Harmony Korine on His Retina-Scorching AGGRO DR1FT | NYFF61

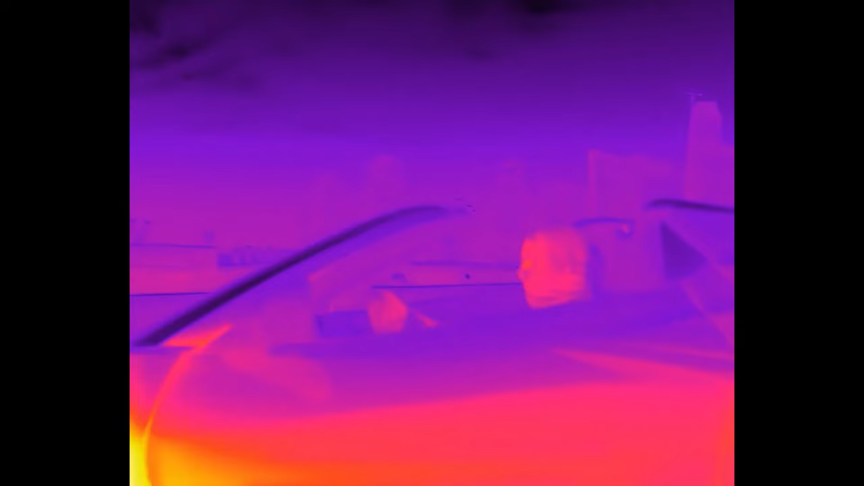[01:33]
The thermal, it was really, you know, using thermal cameras,
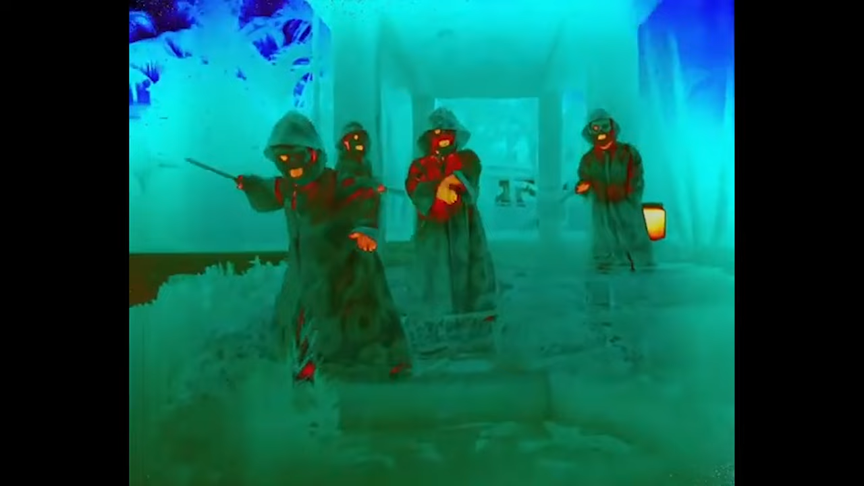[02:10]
It was also like kind of capturing like heat and souls. And for this specific film, it was really a big part of it.